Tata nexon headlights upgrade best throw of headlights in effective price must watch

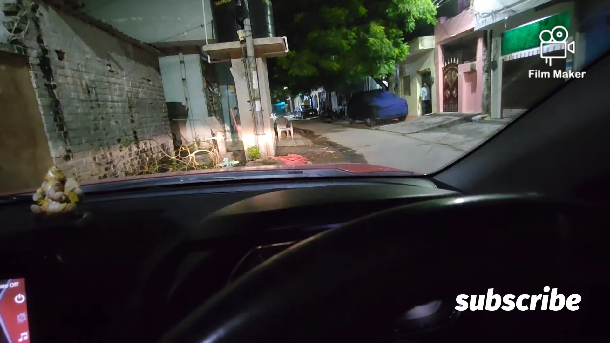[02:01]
यह आपका हाई बीम आ गया, जो कि पहले वाले से बहुत बेटर है, और इसकी प्राइस जो है,